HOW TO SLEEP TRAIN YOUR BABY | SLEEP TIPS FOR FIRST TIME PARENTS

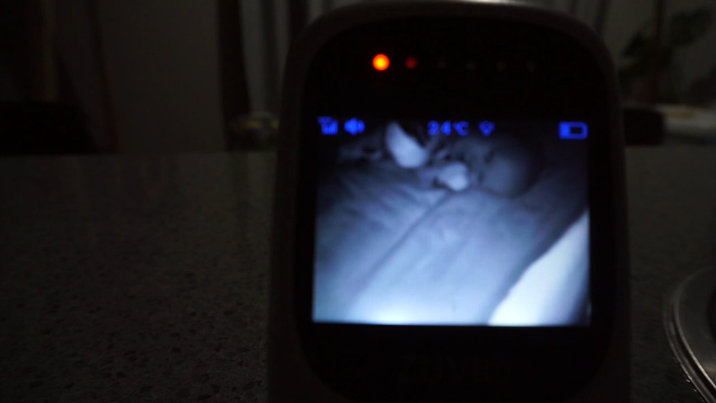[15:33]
So all you need is to just look at those camera monitors, and yeah, you will see what's your baby up to.